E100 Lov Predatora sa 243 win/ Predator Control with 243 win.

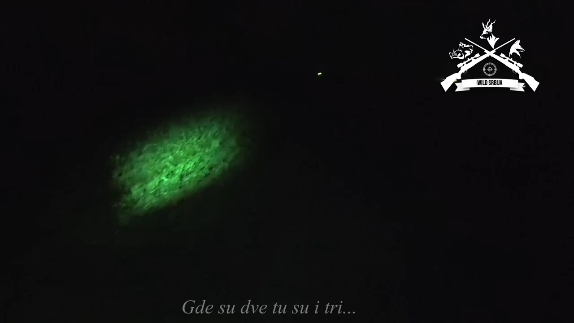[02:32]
Tu ne nispe do rasa, što? A? No, malo levo, desno. To vidiš tamo?
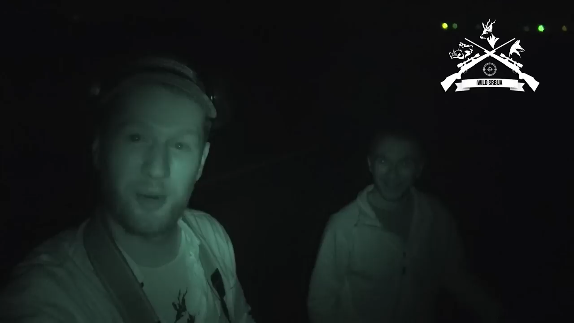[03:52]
Jedna je ostala na mestu, a druga mislim da je malo niže, ali mislim da je samo ušla u kukuruzu da se prinula. Naći ćemo je. Sad ćemo gledati, naći ćemo.
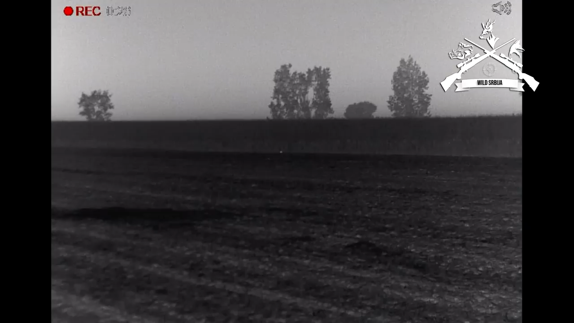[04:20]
Mislim da je pao. Pao, jedna otresa. Ko prcas.
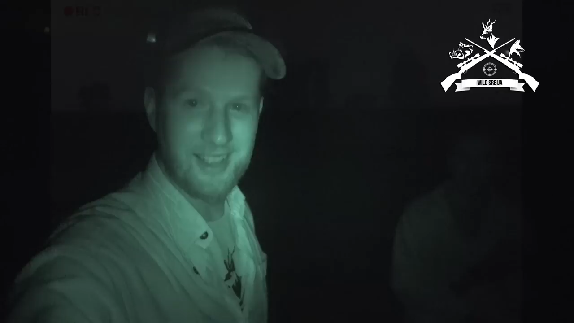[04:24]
Iza mene dve. Ajmo po ovu. Ubacio si metkić. Gdje sam?
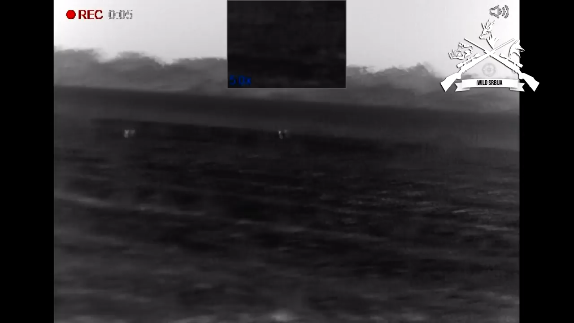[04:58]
Evo ga, evo, puca čim vidiš.